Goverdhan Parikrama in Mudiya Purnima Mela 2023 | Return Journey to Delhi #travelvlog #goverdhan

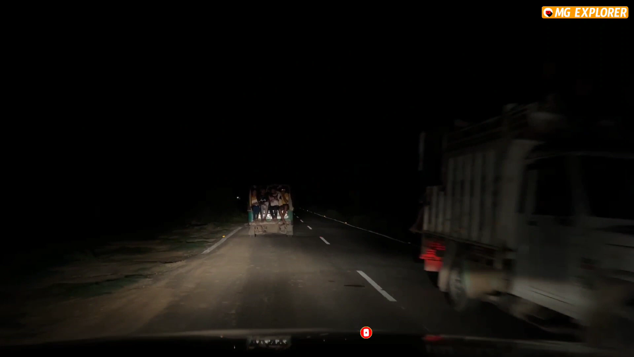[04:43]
देख रहे हो कोई लाइट नीए बिछे एक छोटी सी भी यार अलगी हाल है भाई और एसे टूवेय रोड पे तो बहुत ही रिक्त होती है
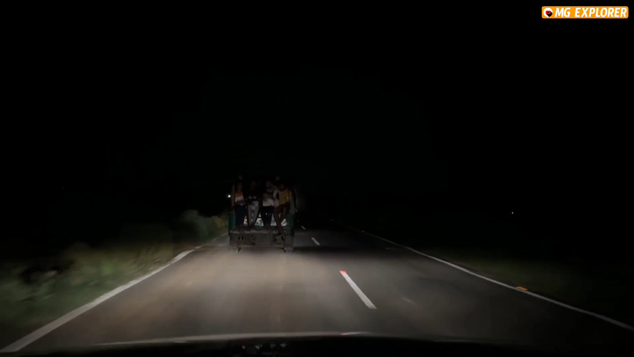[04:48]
इसक कर लेते हैं, और भाई पुलबीम पे आँगे तो हम भी फुल पे चलीampa आँगे जादे होगे तो मिलेगी अगोर्बीम यह ने को पड़ाइस थो स Around God यह लग़ा मिलेगी यह थो मिल प्लबीम आरें इनको पता ही
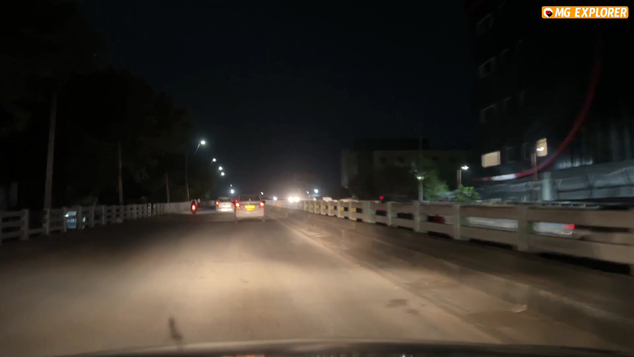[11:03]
सूरज कुंड यह आगया भाई एंट्रेंस अपने कॉलेज का मानब रचना एजुकेशनल इस्टिटूशन अब तो नाम हम बदल के थोड़ा और अंग्रीजी से कर दिया ना सब्सक्राइब यह रहां
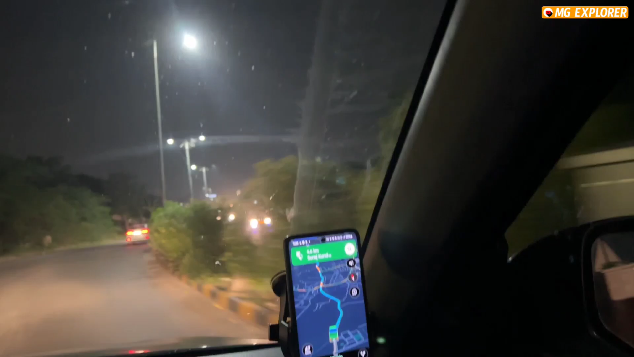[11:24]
सब्सक्राइब यह टाइम पर सब्सक्राइब कर दो कि अपरोटिंग और यह बाई यहां तो पूरी
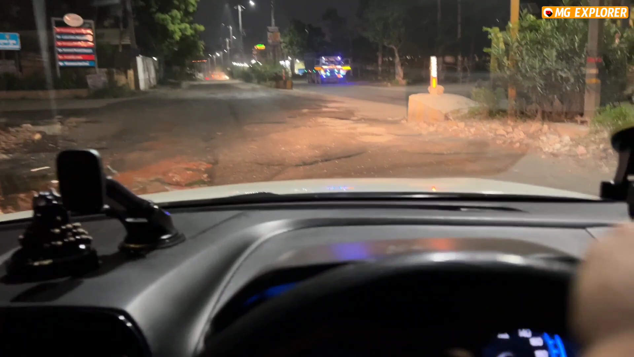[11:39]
वहती डीप गट्डें भाई बहुत डीप गट्डें पूरी
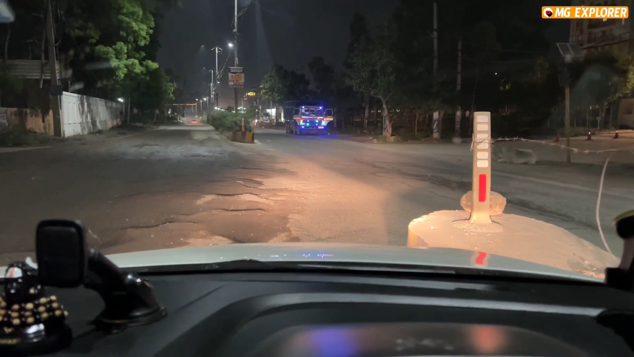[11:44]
काड़ी लटाक बन गई है भाई लटाक लटाक लटाक
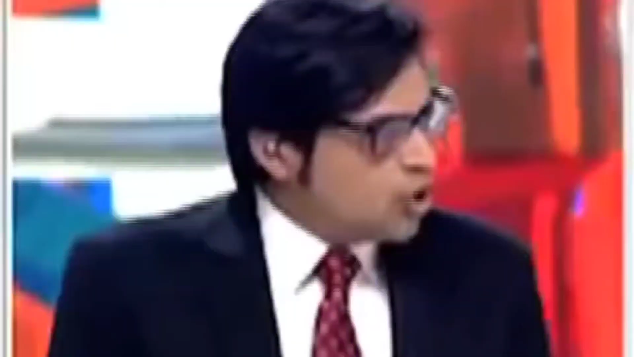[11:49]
कुछ भी कुछ भी कुछ भी वेलकम टू टेली कि यारा
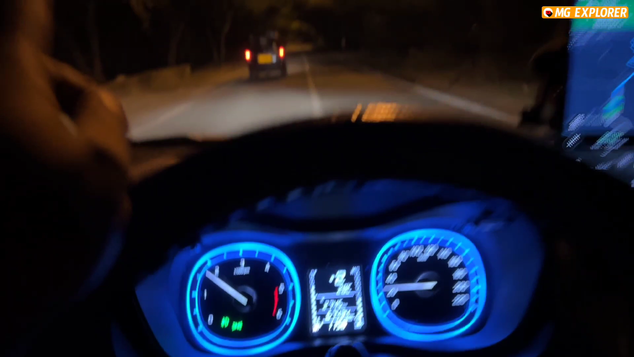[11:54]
बज़ के अठावन मिनट बाई बारा बज़े दिल्ली एंटर कर दिया है बस आदा गंटा रही है अगर
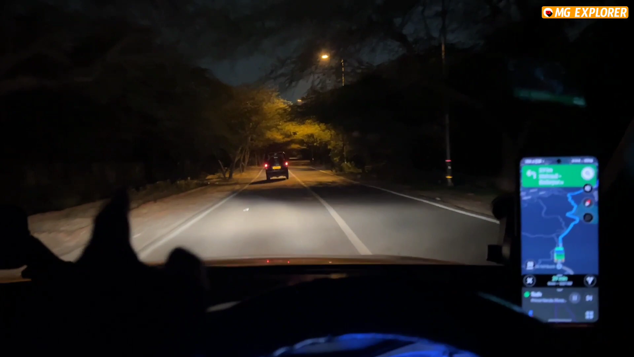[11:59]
अपने वही कॉलेज वाले रूट से जा रहे हैं शूटिंग रेंस से मस्त सा रूट है यह अब तो लाइट्स वाइट्स लग गई पहले तो बहुत ही भयानक होतादर आपको बंदे जाते नहीते है इस रूट से अब तो ट्रैफिक होगेरे जाने लगिया है है
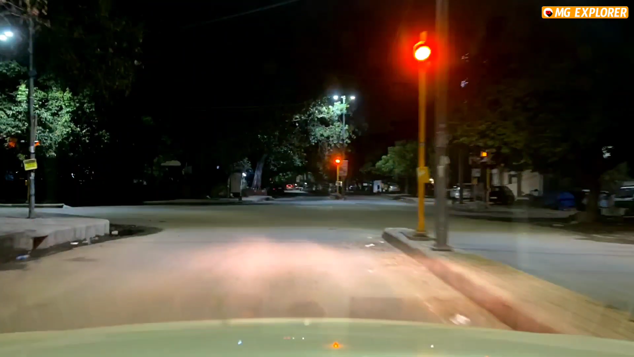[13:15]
तो भाइज पहुच गए अपने घर अभी